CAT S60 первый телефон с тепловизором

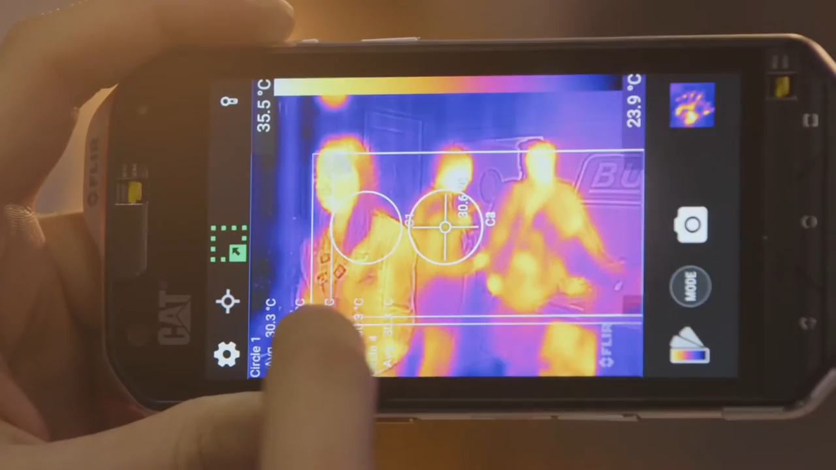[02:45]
On screen: scale top 35.5°C, scale bottom 23.9°C
Более того, камера CAT S60 измеряет температуру поверхности на расстоянии 15-30 метров и может видеть даже через дым.
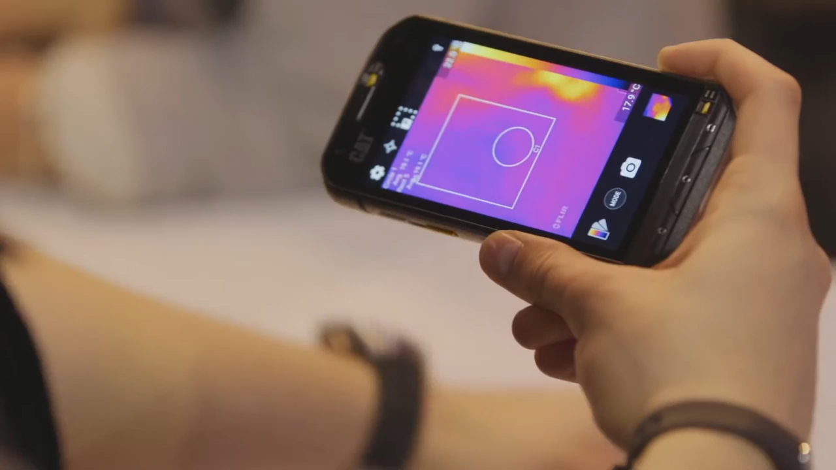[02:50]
Еще один классный пример работы – кладем руку на стол, убираем, а сенсор продолжает улавливать тепло от руки, оставшейся на поверхности.
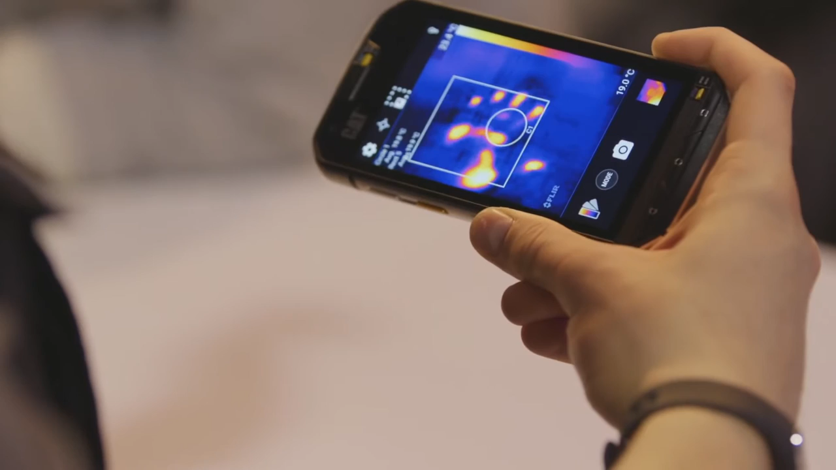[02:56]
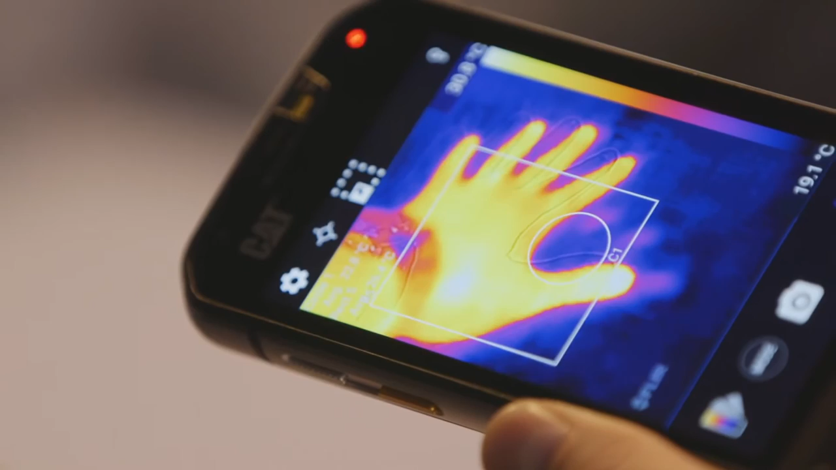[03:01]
Конечно, в таком режиме долго смартфон не протянет, батарея тает в несколько раз быстрее. В приложении можно узнавать температуру любой области на экране,
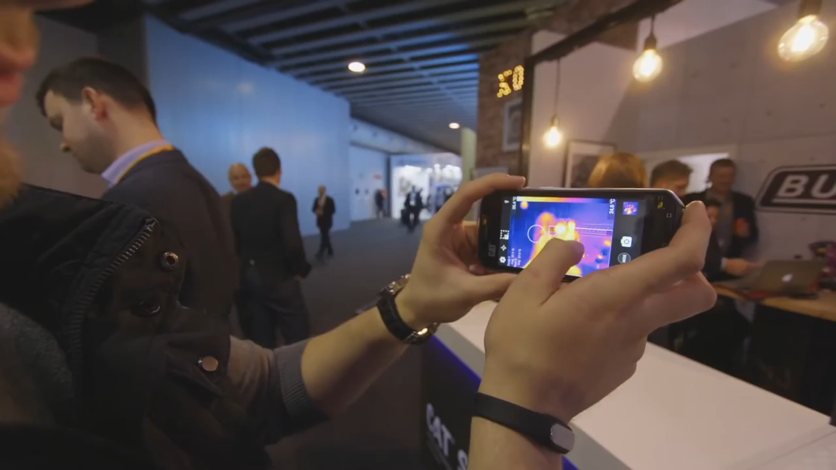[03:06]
и даже если сделать фото, можно потом по фото узнать, где какая была температура.
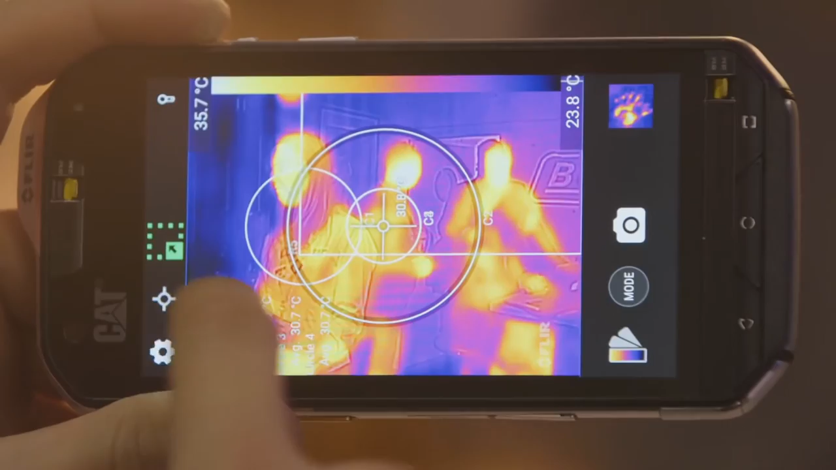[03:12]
On screen: scale top 35.7°C, scale bottom 23.8°C
Погрешность у тепловизора всего 1-2 градуса по Фаренгейту.
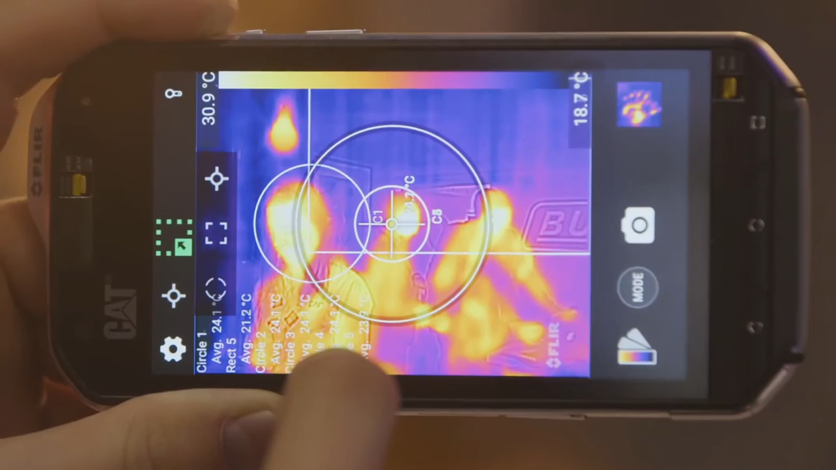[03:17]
On screen: scale top 30.9°C, scale bottom 18.7°C
Поэтому такую камеру можно использовать даже в профессиональной деятельности. Например, спасателям такое пригодится, обнаружение тепла в листве или в работах, связанных с тепловыми сетями, где есть перегревы смотреть.